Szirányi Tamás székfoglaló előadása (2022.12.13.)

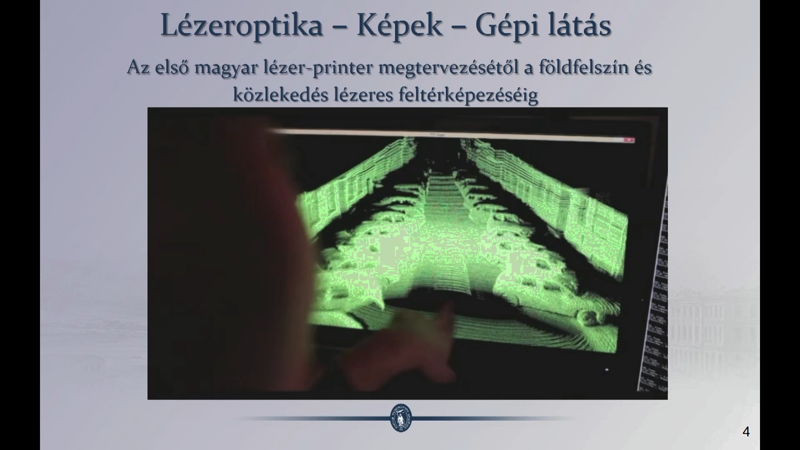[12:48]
tehát itt lézersugarak pörögnek körben, és közben háromdienzős pontfelőket alkotnak,
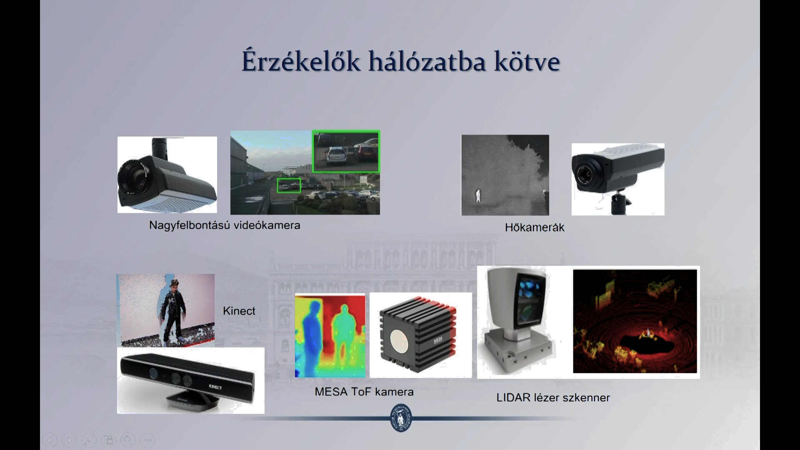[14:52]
hozzácsapjuk még azt, hogy milyen távol vannak ezek a mért képződmények. Ezután az a kérdés, hogyha már ilyen érzékelőket használunk, hova rakjuk ezeket az érzékelőket?
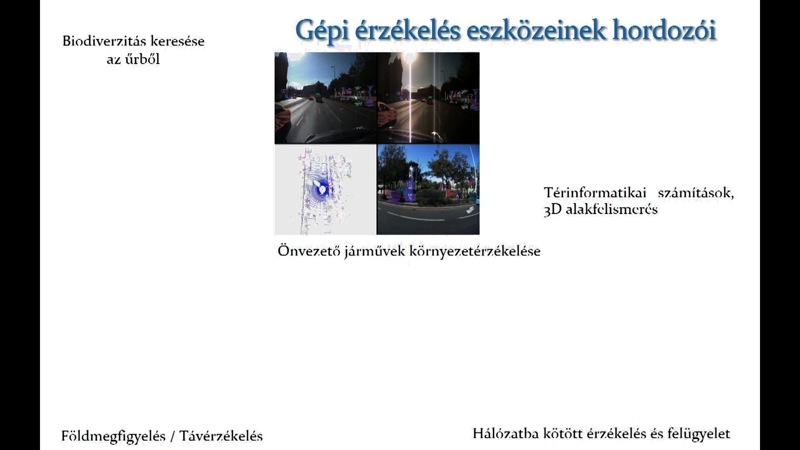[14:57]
Hát itt látunk egy autóra felszerelt kömző kamerák és lidarok képét, úgyhogy együtt mozognak.
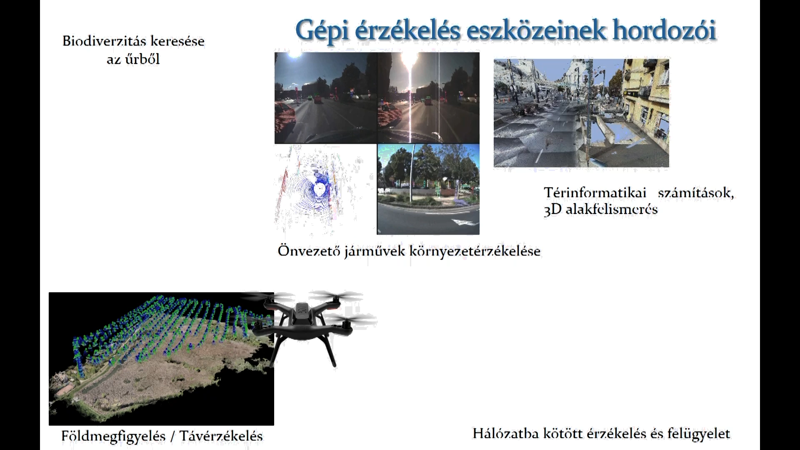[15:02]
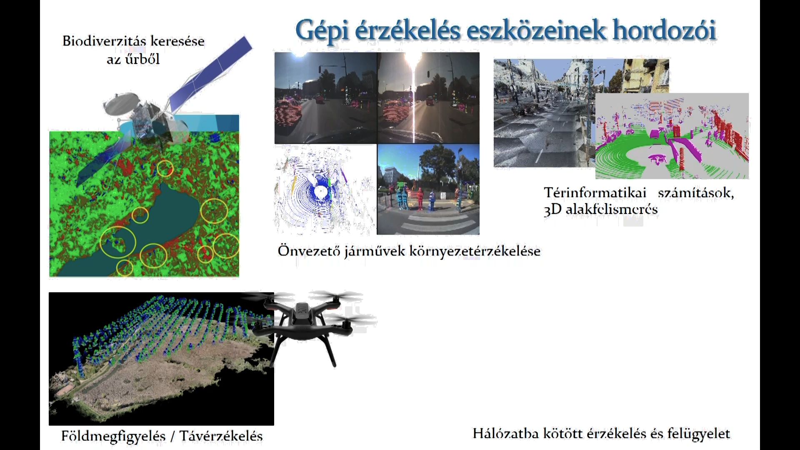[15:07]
Aztán látunk olyan képeket, amiket egy repülődrón, miközben így az egyes pontokban végigjárva egy területet, képeket készít, amiből majd háromdimenziós terepmodellt lehet előállítani, de közben azt is lehet mérni, hogy mi van ott, tehát mennyire vízes a terület, hogy állnak a termő növények, vagy hogyha valamilyen katasztrófa van, hogy hol jön az árvíz.
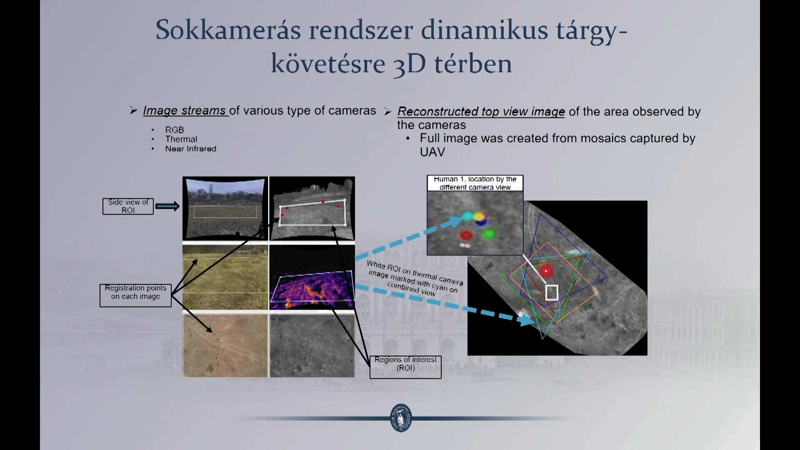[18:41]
akkor a többi kamera képét is oda lehet transformálni, hogy együttesen tudjuk szemlélni a dolgokat. Itt ez a transzformációjának az eredmény, ezek a különböző négyszögek. És ekkor egy bizonyos teretet körbe tudunk járni, úgy, hogy a kameraképek, kamerafelvételek oda fordulnak. Hogyha kell, akkor lehet indítani egy drónt is fölé, hogy figyeljen meg jobban, mi történik.
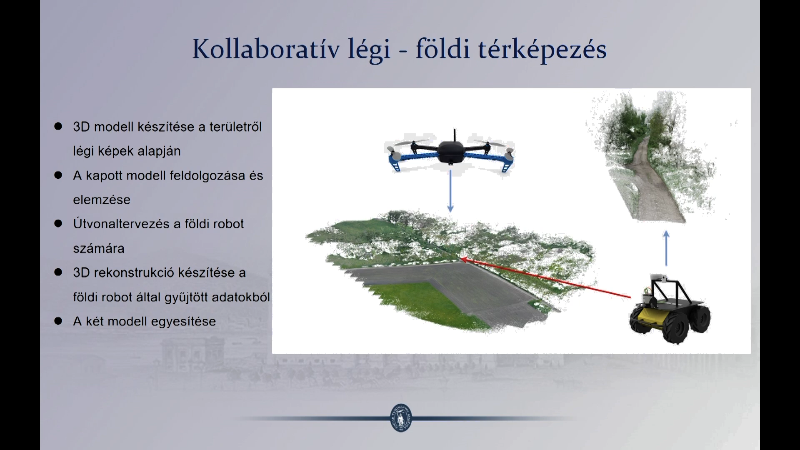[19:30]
Vagy például itt, amikor arról van szó, hogy ez a föld és ez a légi robot együtt működik, hogy egy területen, ami nem teljesen belátható a földi, és nem teljesen belátható a légi robotnak is, viszont egymást kiegészítik, és akkor tudnak előállítani egy ilyen háromdímenzős térképet a környezetről. Itt most látunk egy lidar képet,
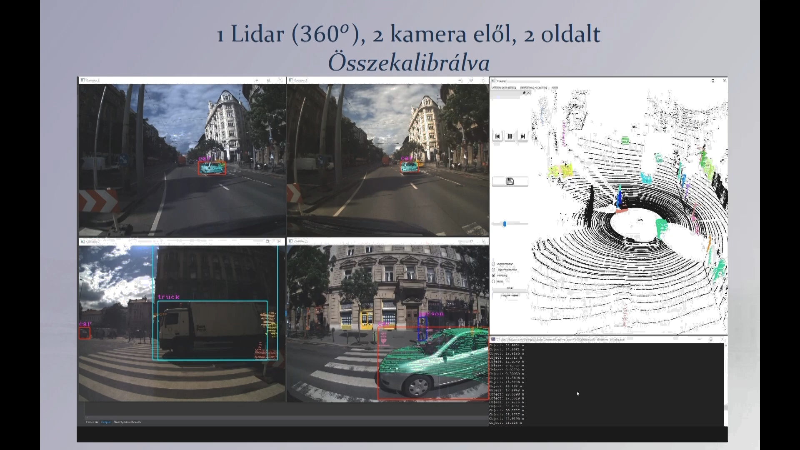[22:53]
valamint látjuk még a lidarnak a körpanorámás képét.
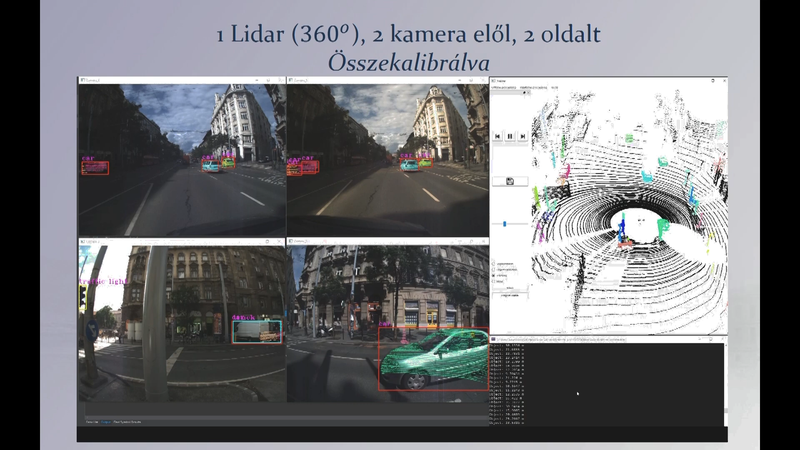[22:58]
Itt megtörténik az alakzatok felismerése, követése, színkód jelöli azt, hogy a különböző kamerák,
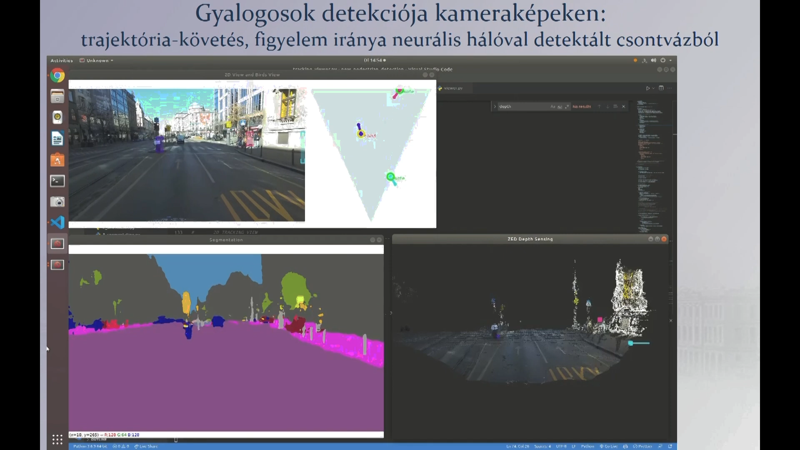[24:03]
hogy a gyalogosok vannak, hanem azt is, hogy merre néznek, próbálva megbecsülni azt, hogy milyen lesz a viselkedésük, lelép, vagy nem lép, vagy aláugrik, vagy ilyesmi. Tehát így lehet figyelni aktívan, és szemontikai értelmet adni ezeknek a felvételeknek.
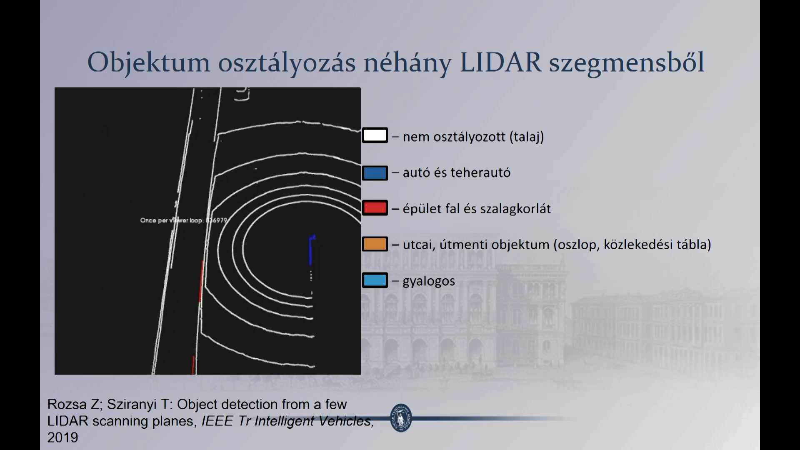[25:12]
Itt meg arról van szó, hogy valami nagyon nagy távolságban van, ilyen 60 méterre itt,
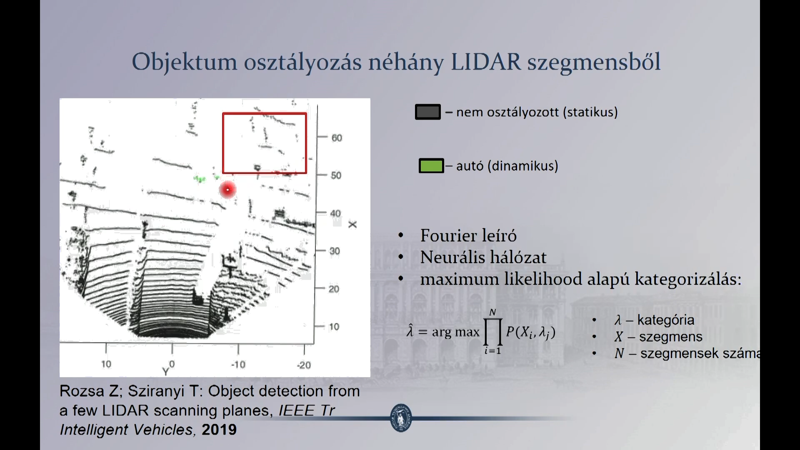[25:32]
és abból a pár letapogatási vonalatöredékből, amit érzékelünk, tudjuk detektálni itt ez a zöld, ez az autónak a kódja, tehát tudjuk detektálni, hogy ott van, és be tudjuk jól előre mérni.